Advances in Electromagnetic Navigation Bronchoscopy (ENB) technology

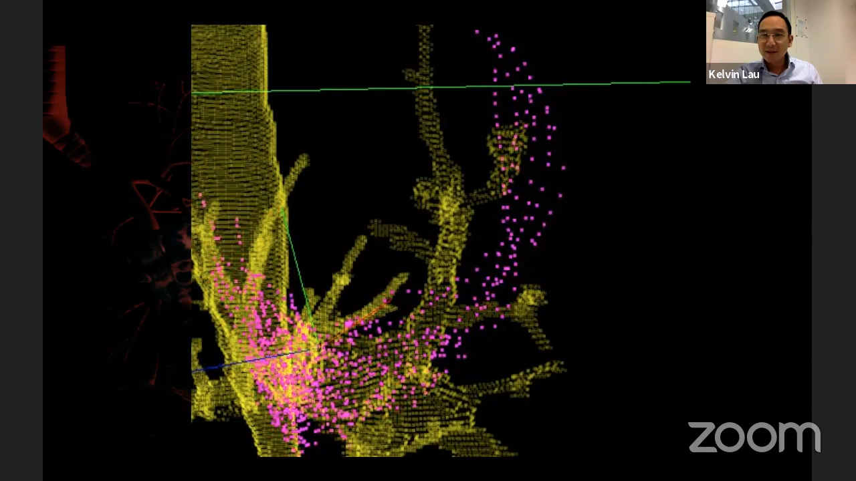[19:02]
looks very different from the airway map when they are sedated or they're anesthetized. And that's the more peripheral you are, you can see the more divergence it is. But interestingly, a lot of nodules are peripheral, so that's where the problem is. An example is this particular small cavitating lesion.